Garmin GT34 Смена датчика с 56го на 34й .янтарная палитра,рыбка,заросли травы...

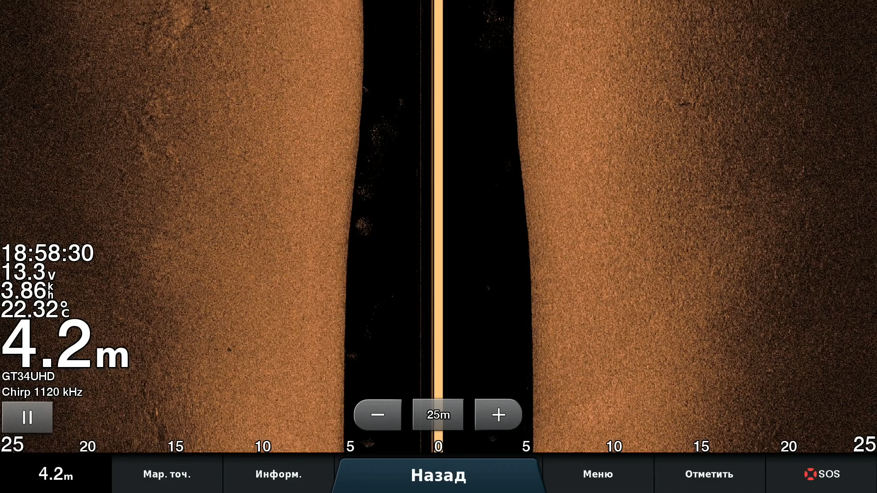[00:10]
On screen: depth 4.2 m, water 22.32°C
теперь посмотрим это мы пока еще на палитре медной теперь попробуем изменить
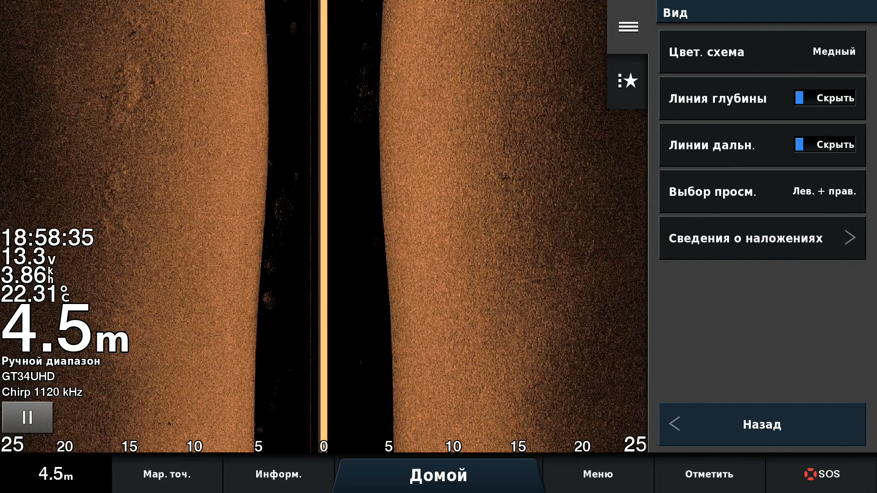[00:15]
On screen: depth 4.5 m, water 22.31°C
ее на янтарную насколько все-таки
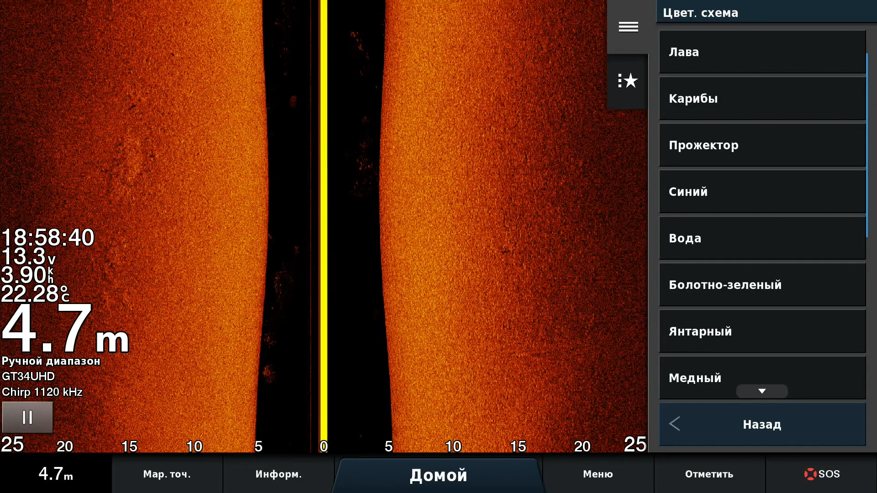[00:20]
On screen: depth 4.7 m, water 22.28°C
с этим датчиком это будет лучшую надо контролировать контрастность надо делать конечно же где-то вот такую
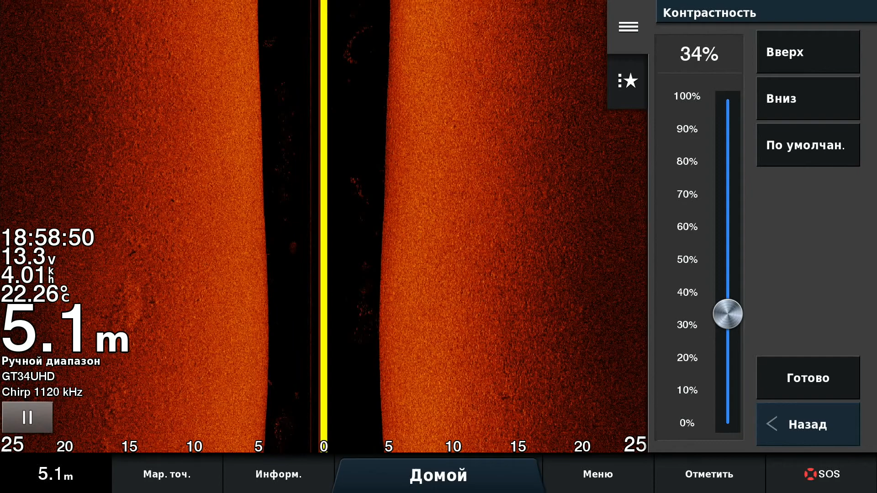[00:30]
On screen: depth 5.1 m, water 22.26°C
где-то 30 посмотри что из этого получается насколько с этой палитры все-таки она не так конечно же
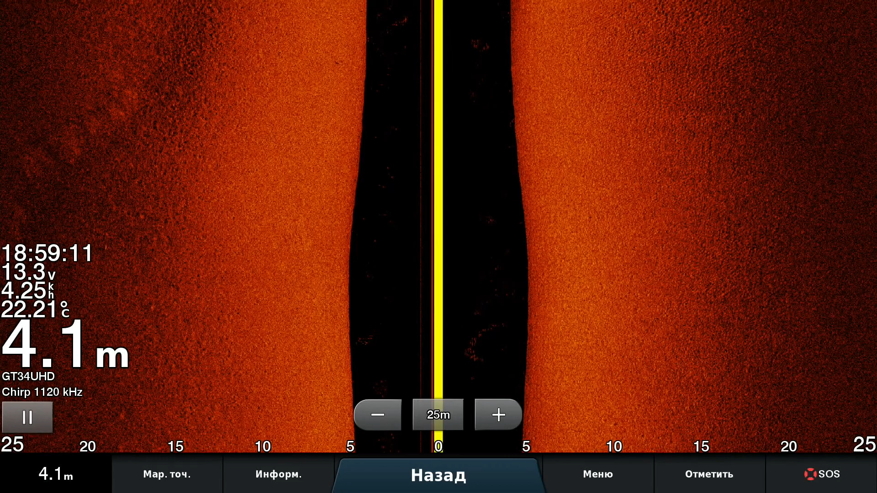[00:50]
On screen: depth 4.1 m, water 22.21°C
выделяет то есть только подтянул она уже и белая довольно равномерно очень самое приятное когда равномерный свет ты рада
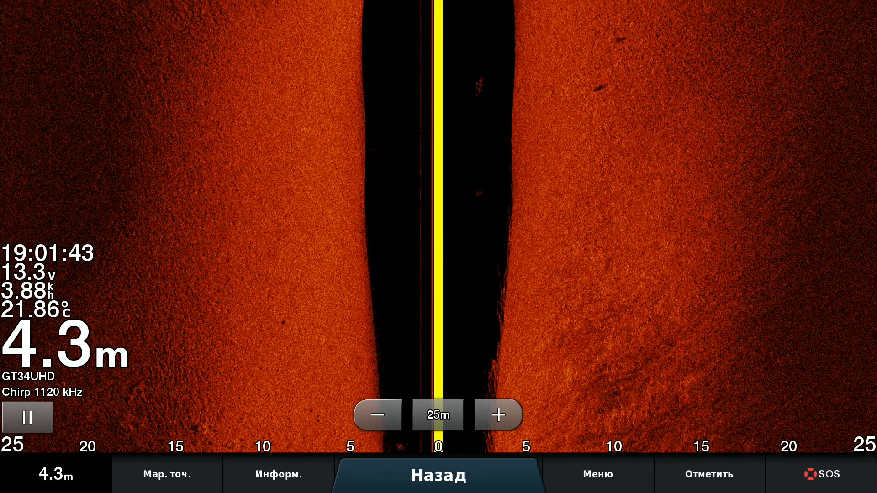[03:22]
On screen: depth 4.3 m, water 21.86°C
потому что вот они есть рыбки они тоже беленькие и все а датчик ему уже ого-го поэтому датчик вот и он тоже с мегой причем что почти с настоящей вот и вот они рыбы есть так что что
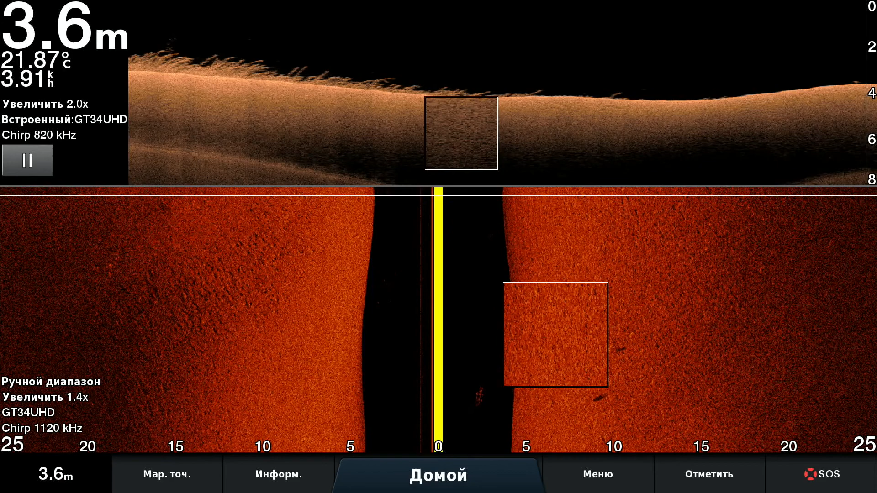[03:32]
On screen: depth 3.6 m, water 21.87°C
ну что делать не как я не привыкну к прибору ну красиво рисуют да конечно
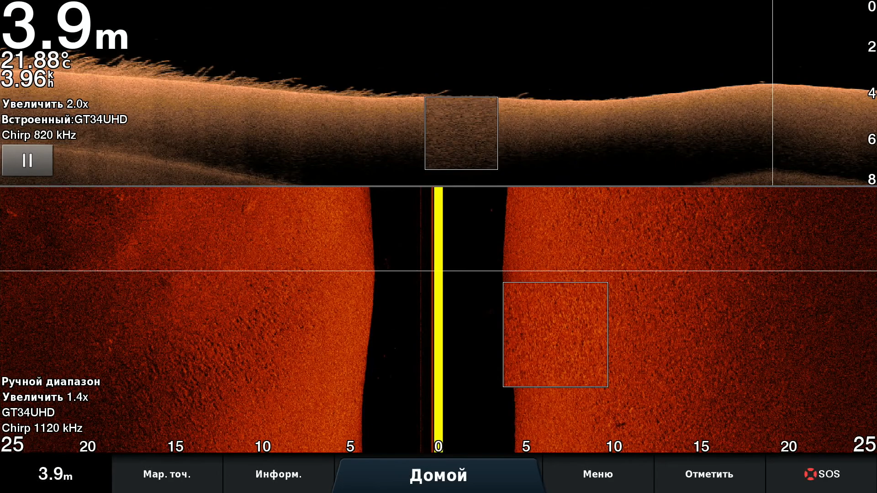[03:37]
On screen: depth 3.9 m, water 21.88°C
шикардос шикардос шикардос такая травка прям красотища смотрите как рыбка там есть вот так течение послабее нету мути несет всякую дрянь полегче ну ладно лично
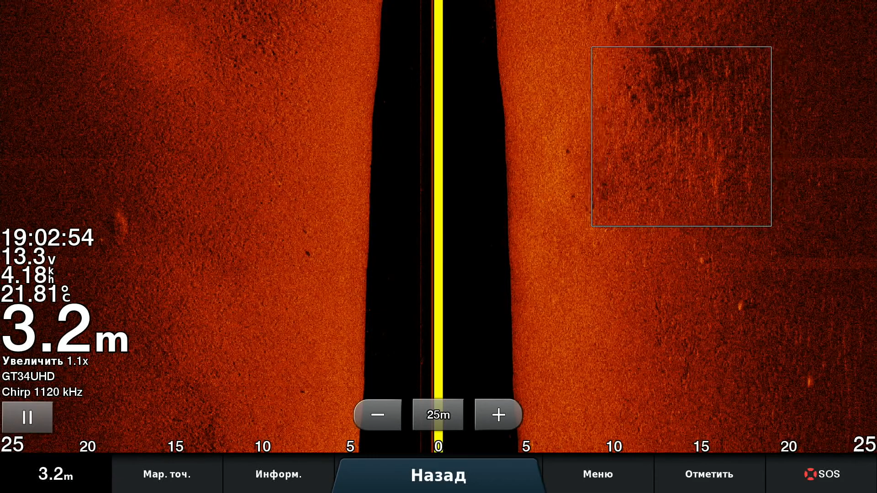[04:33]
On screen: depth 3.2 m, water 21.81°C
это это же тит 34 а не 56 нормально все так что тут учитывая то что контраст можно поднять с этим датчиком вот это что-то растет похоже да нет тоже рыбушка ты смотри
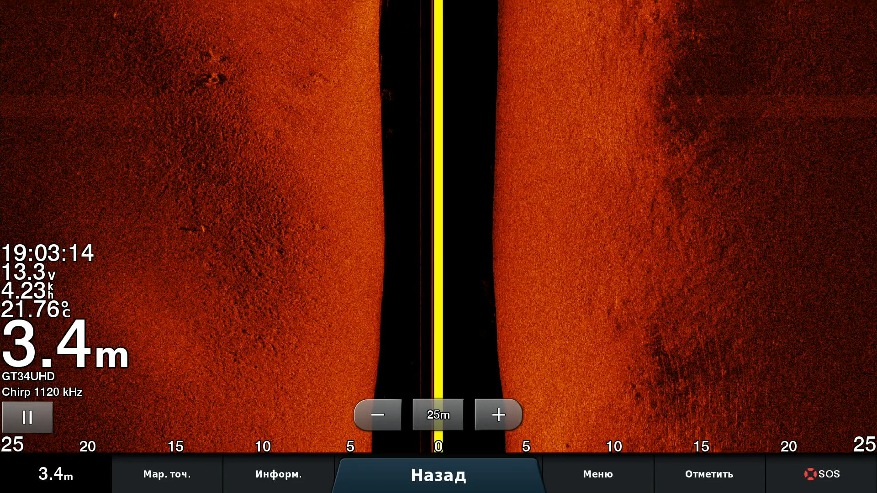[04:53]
On screen: depth 3.4 m, water 21.76°C
задувает с траекторией ну интересно много
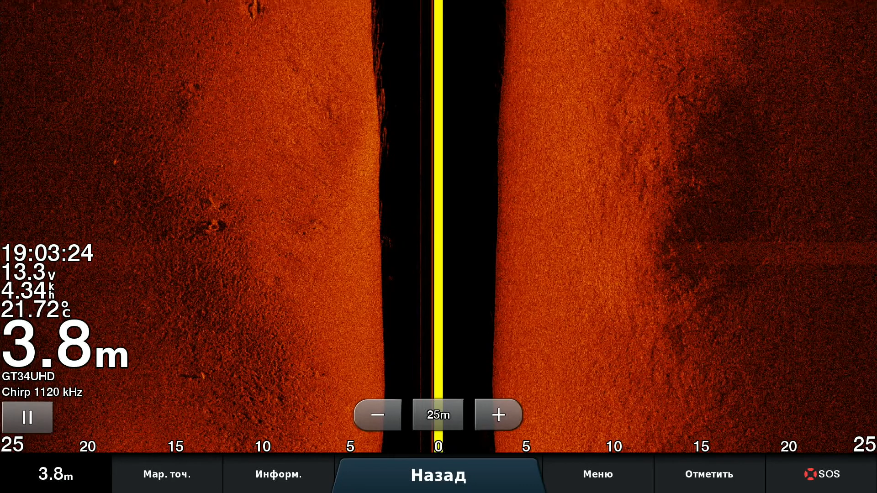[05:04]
On screen: depth 3.8 m, water 21.72°C
растет травы и как бы можно посмотреть на даунскане это
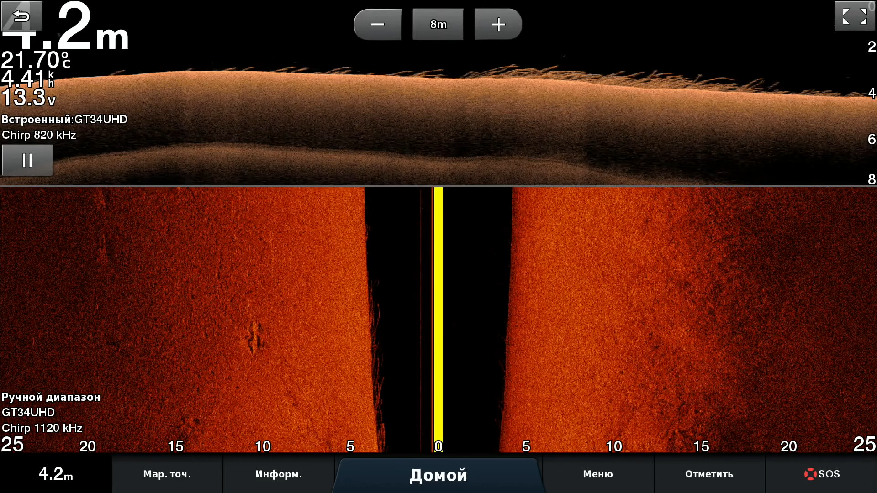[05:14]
On screen: depth 4.2 m, water 21.70°C
очень хорошо видно пройтись а вдруг там в траве кто-нибудь прячется да смотрите как здорово как вот тащутся с этих всех возможностей конечно берегу там уже заманивает купальщиков кто не купается может ветер холодный ну
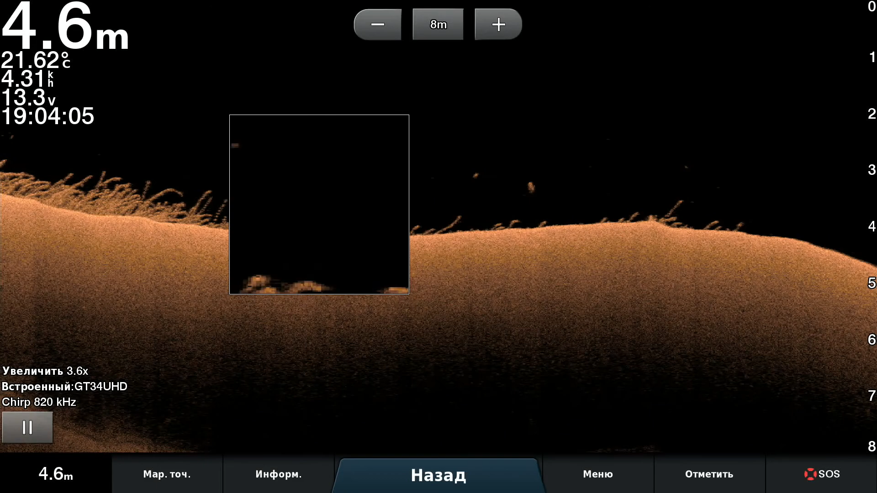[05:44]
On screen: depth 4.6 m, water 21.62°C
хотя вода 27 градусов в общем-то я уже купался вот ну ладно где назад